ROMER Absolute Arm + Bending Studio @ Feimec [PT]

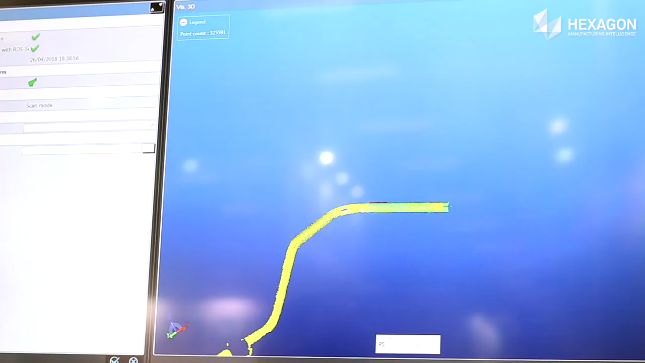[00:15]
braço de medição a laser com escaneiro integrado e a própria Icon que